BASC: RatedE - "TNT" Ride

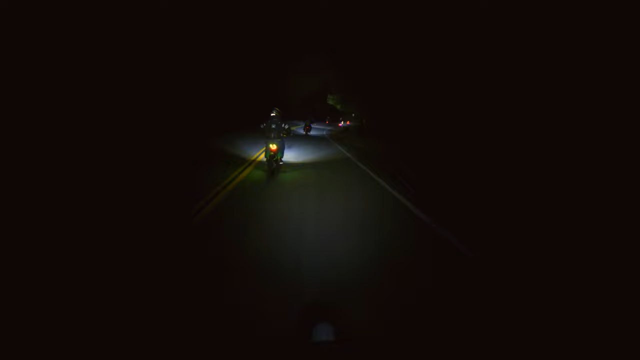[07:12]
Yeah, just hanging back here, trying to make sure everybody's okay. It's extra cold tonight, so I don't know how much I'm gonna talk in this video, but I'm gonna try to talk as much as possible.
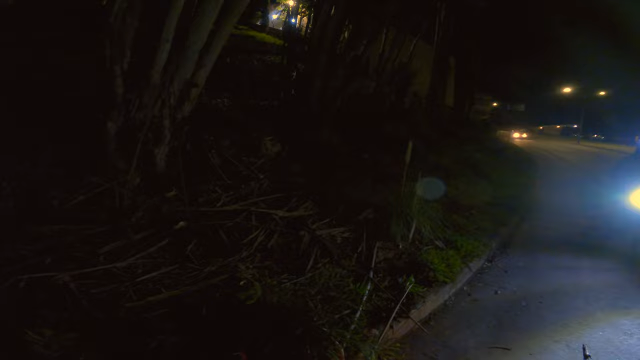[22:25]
Watch out, there's a car. They're fucking assholes, man. They never fucking slow down for anyone.